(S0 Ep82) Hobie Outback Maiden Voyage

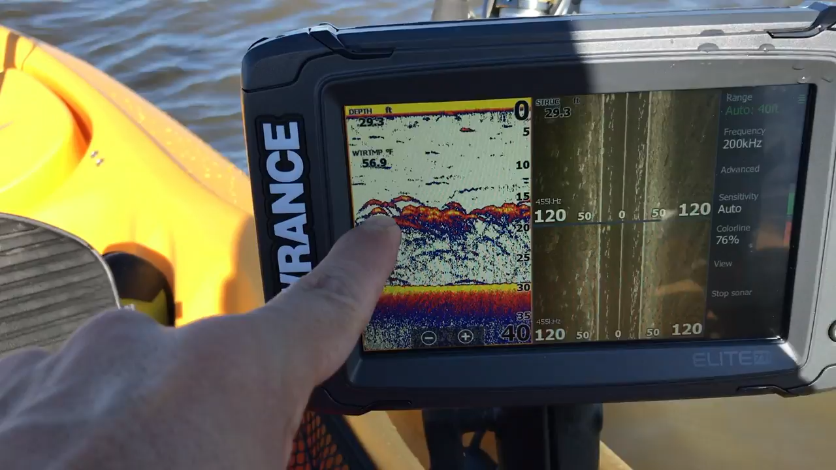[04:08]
On screen: depth 29.3 ft
check all that out right there nothing but fish about 15 in between 15 and 20 feet of water